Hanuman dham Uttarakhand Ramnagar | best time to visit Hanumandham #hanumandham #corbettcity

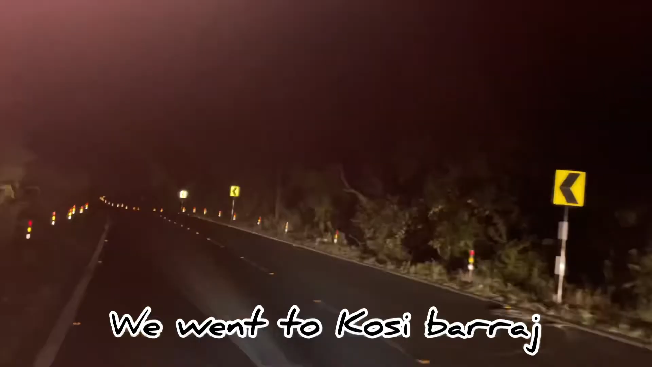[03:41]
We are taking a night out
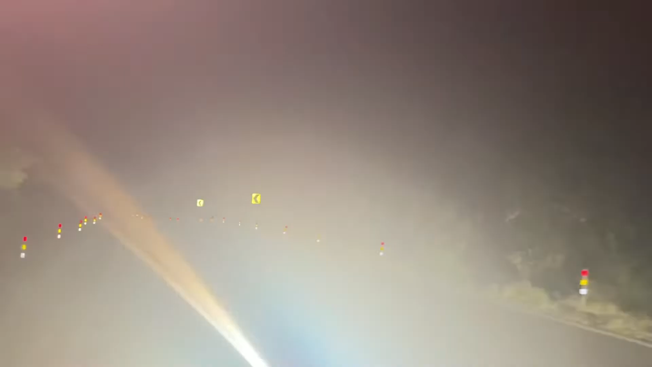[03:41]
at Ramnagar's road
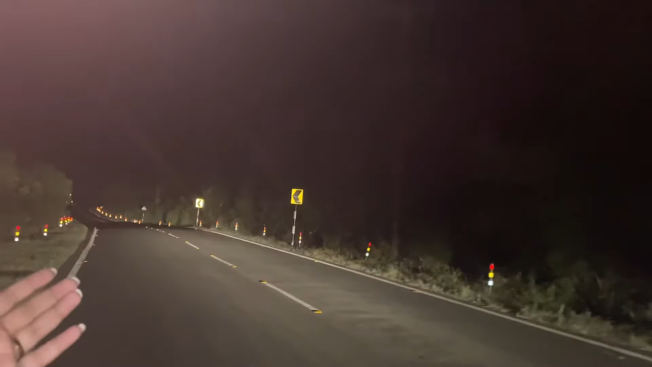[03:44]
What a sexy road How many roads are you doing?
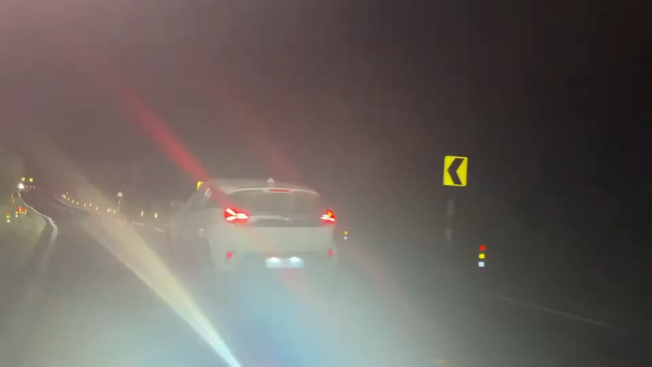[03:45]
Do you want to take a seat in the auto mode? No, this is Saimora 8.57 And look at the road We have finally come to the Rajwari road